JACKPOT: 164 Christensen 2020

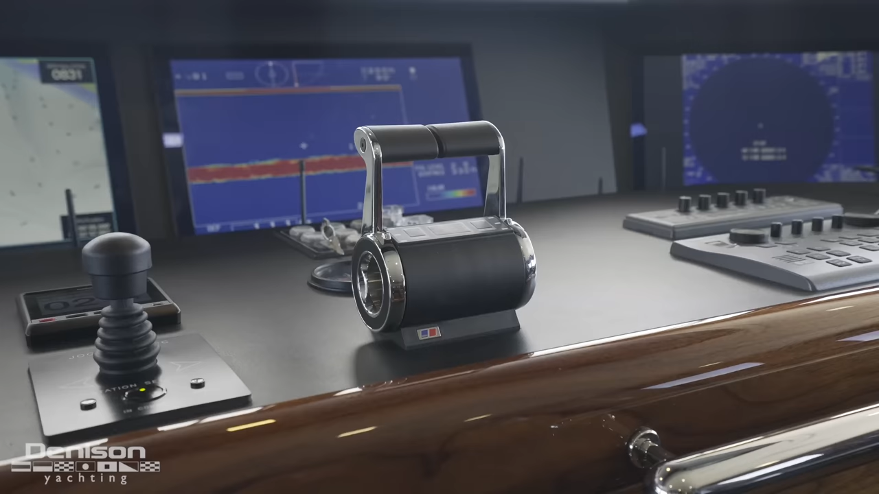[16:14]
Finally, on the starboard side of the helm are her engine throttles and controls for the radar system.